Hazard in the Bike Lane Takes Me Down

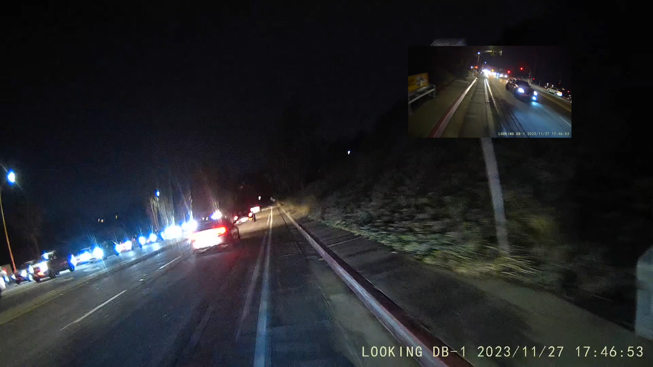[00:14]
We are on Montezuma. We are going through the college area and we're heading west now towards Colwood. I'm riding. It's about 5:30 in the evening. I have a light on the handlebars of my bicycle, and there's the light from